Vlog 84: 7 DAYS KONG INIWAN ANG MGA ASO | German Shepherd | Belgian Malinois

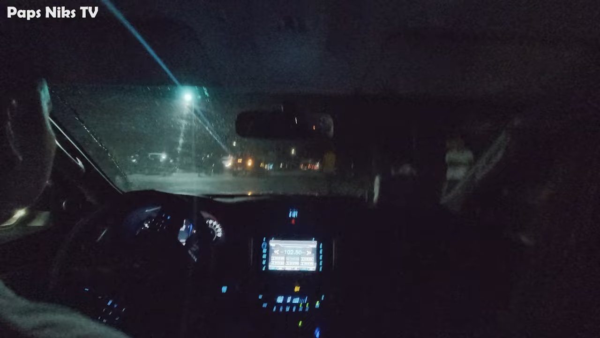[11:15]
All right, 9:30 PM na. Dito na tayo sa may Abra de Ilog. Ito yung pinaka north na bayan ng ano, ng Occidental Mindoro.